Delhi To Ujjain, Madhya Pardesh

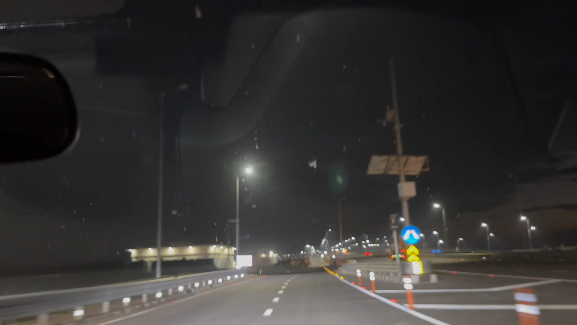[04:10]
कुछ है भी है पेट्रोल पंप आगे है त्युक्रवित रहा है बाई हुआ है जब से त्हुट बन रहे है और यहां पे लुक श़ाप भी रहे है
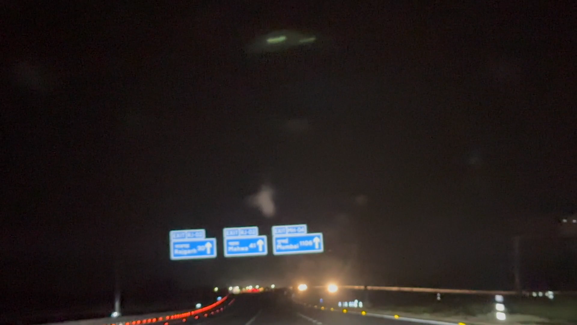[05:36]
है अगर मुंबाई एक्स्प्रस वे पे आ रहे हो मतलब दली मुंबाई
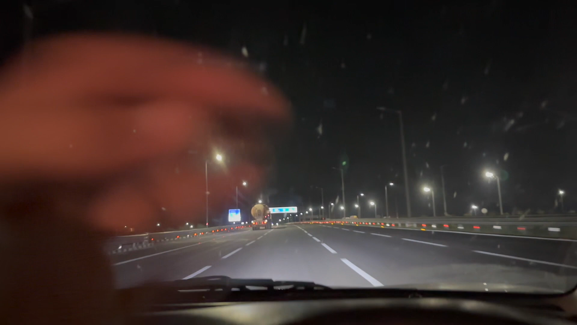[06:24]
लेकिन भाई चला चलाते ना पूर हो जाओगे कुछ भी नहीं है कुछ भी नहीं बस यह ट्रक देखो नॉर्मली क्या होता है जैसे जो जो राजस्टान वाले हाईवे पर आप जाओगे बहुत सारी गाड़िया आपको दिखेगी तो आपका ना ब्रेक मारों के गाड़िय
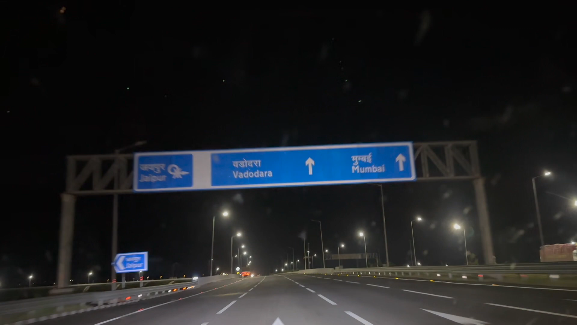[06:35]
करोगे तो मतलब आपको ध्यान बटा रहेगा इसमें तो कुछ भी नहीं है सीधी चल रही है उस गाड़ी मैं मतलब
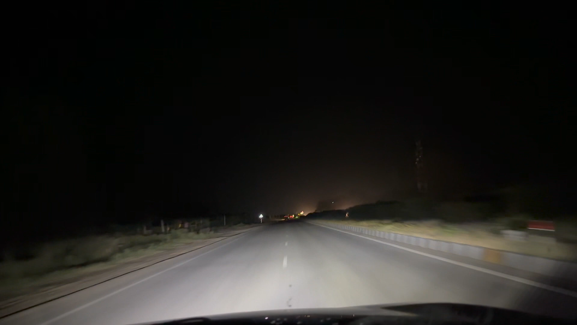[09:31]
ट्राफिक है आपको ट्रक्स वगएरा देखेंगे बट लेकिन जो प्राइविट वीकल है वो सब नहीं देखेंगा वेको सामने से भी ट्रक आ रहे हैं चाह बीट रत रत रहे हैं